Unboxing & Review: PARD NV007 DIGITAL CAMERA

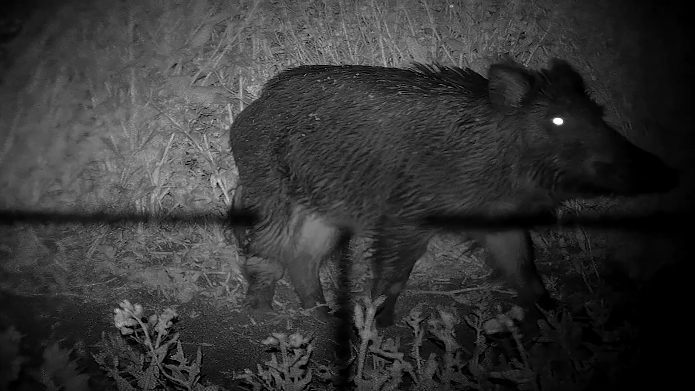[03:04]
You're looking at around about eight time eight hours sorry eight hours run time on the specific unit. It has a built-in laser so once set in you can obviously use that for a couple of for some quick shooting as well but more importantly and what's impressive on the specific unit is that it can withstand the recoil of a 308 rifle caliber so